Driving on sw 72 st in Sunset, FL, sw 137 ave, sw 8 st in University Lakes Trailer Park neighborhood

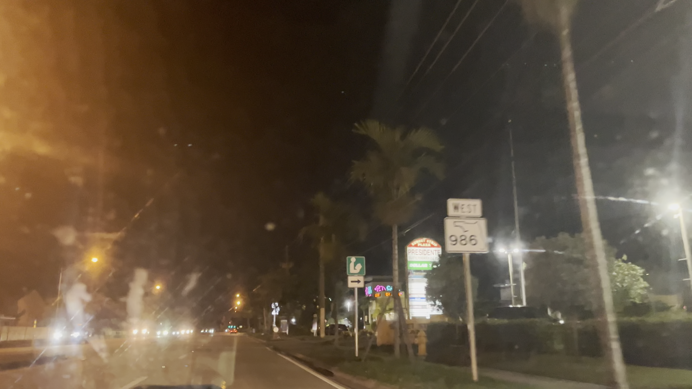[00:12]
This is Big Lou from Florida Roadways. I'm driving on Sunset Drive in Sunset, Florida. This is going to be about a 20-minute video.
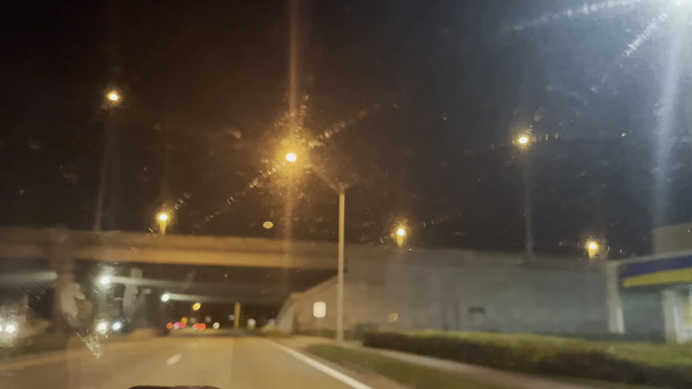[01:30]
hit the notification bell, hit the like button, and share the broadcast, please. I appreciate it. You'd be doing me a very big favor, to say the least. So I just passed by the Burger King building.